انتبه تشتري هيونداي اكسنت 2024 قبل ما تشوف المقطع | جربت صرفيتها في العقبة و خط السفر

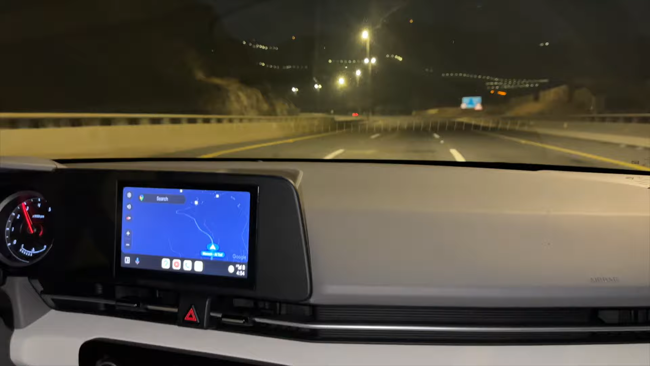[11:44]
كثيرة للطريق هذا الميم ثبتنا السرعة 100 على سرعة الطريق